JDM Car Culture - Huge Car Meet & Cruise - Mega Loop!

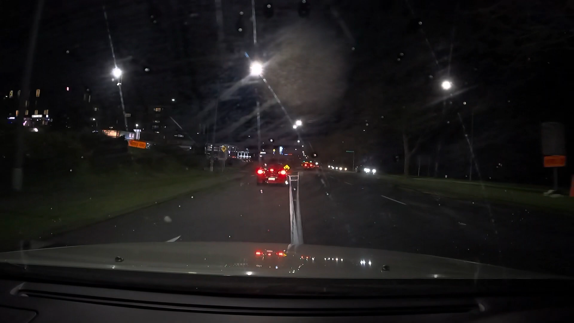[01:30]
Well, boys, the first lot of cars just rolled in. Man, it's going to be a big night. We got tough JZXs, we got R34s, 33s, with a super tough sounding Evo here.
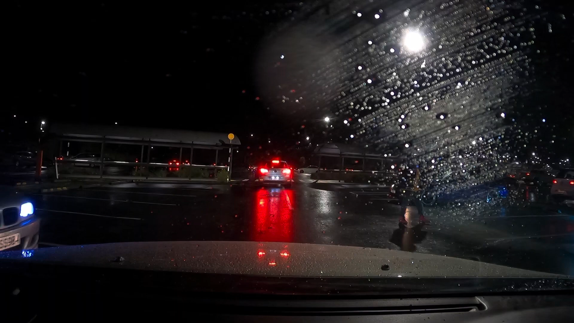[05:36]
It's so cool to see so many cool cars out rolling in Auckland City. It's going to be pretty mental to get out of here.
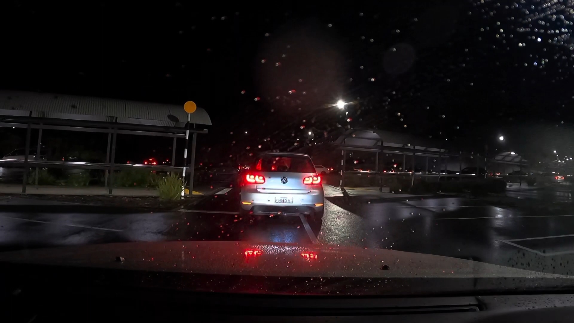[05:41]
There's a massive traffic jam already.